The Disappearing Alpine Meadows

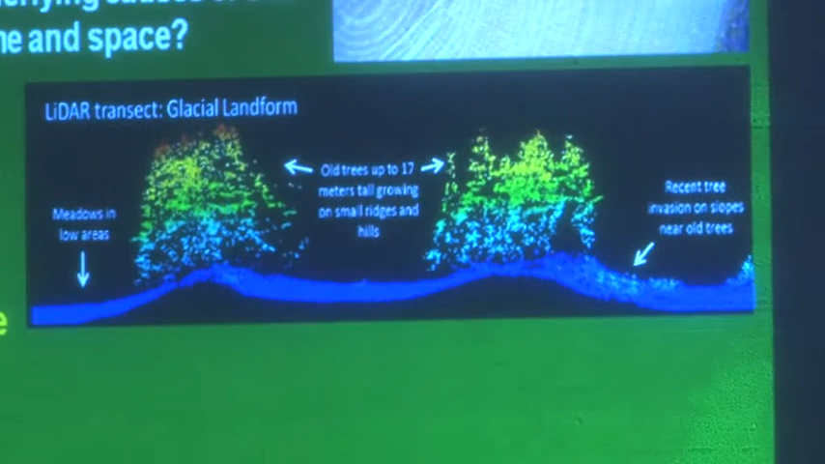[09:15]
And we get these incredibly detailed visualizations of topography of the surface of the earth. And vegetation structure. So here this is from Jefferson Park.
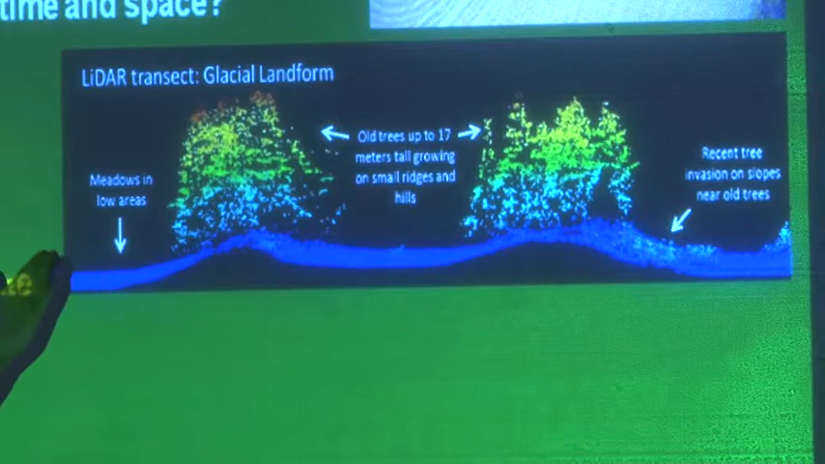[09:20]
Near these low areas. Near these low areas. And then there's high areas. And here's the trees on the high areas.
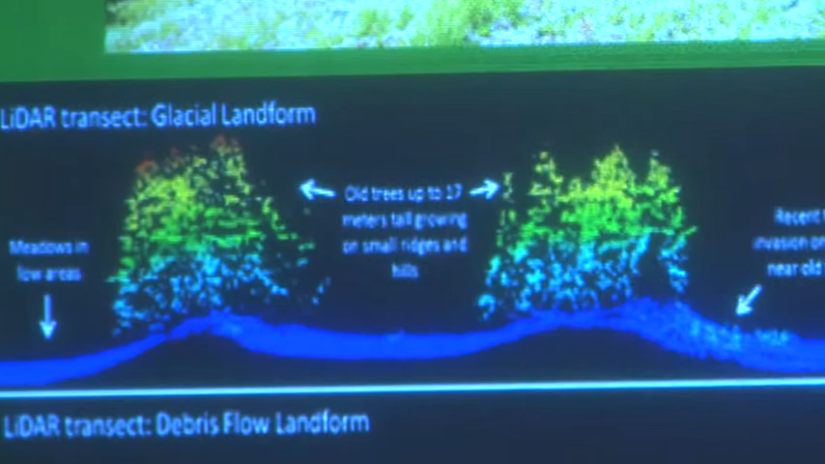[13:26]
Same thing. Here's these little ridges. There's less snow here. Trees grow.
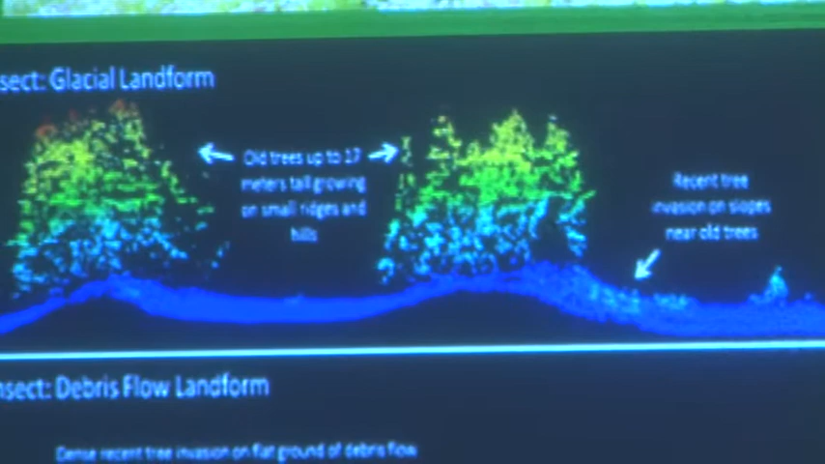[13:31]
Wet areas down here. These depressions. Snow stays there.
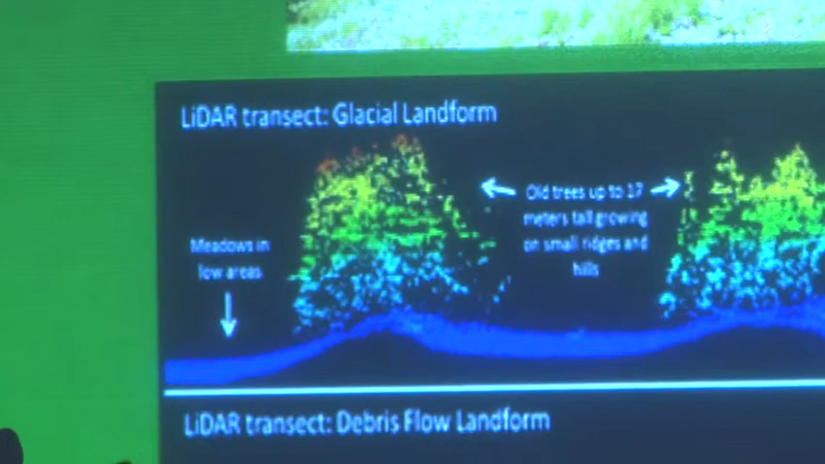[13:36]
Trees aren't there. Down here. Down here, debris flow. It's nice and flat. And all that fuzz is tree invasion.
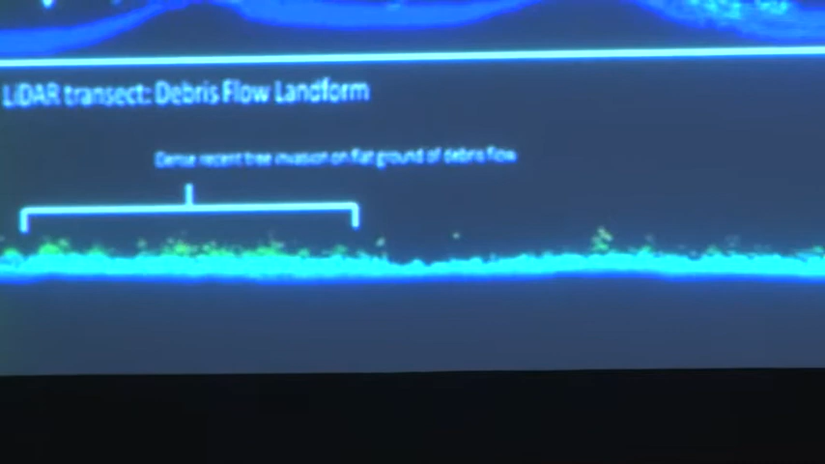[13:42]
And that's what the tree invasion looks like on the debris flows.